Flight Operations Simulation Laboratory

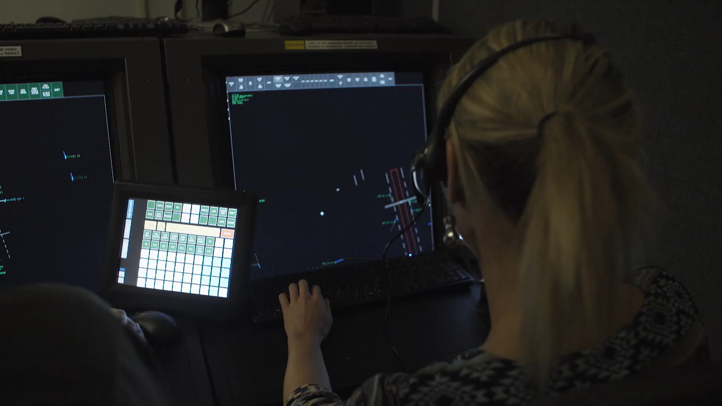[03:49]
Our ability to link our aircraft simulators to our air traffic control station allows for real-time virtual terminal operations,